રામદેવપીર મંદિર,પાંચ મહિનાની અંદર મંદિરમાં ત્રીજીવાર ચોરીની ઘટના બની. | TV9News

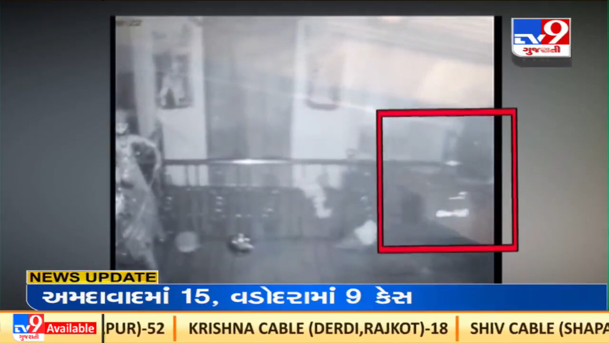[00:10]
छा इसनपूर वटवा मार्गपर आवेली मुखीने वाडी सामे आवेली श्रीरामदे उपिर मंदिर मां मौडी रात रे बेकल्ला के चोर चोडी ने अंजाम आपियो मंदिर नो लोखर्ण नो
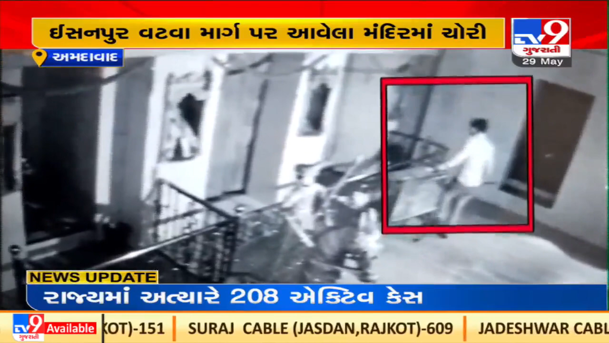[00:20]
दर्वाजानो गेट ने ताड़ा तोडी ने दान पेटी क्रोस थी तोडी दानमा आवेली दान पेटी ने तमाम रकम लेने तसकर रफुचक कर थे गया मंदिर न महराजे आंगेली जान नारूल पुलिस टीशन माकरी ने फर्याद नो धावीच है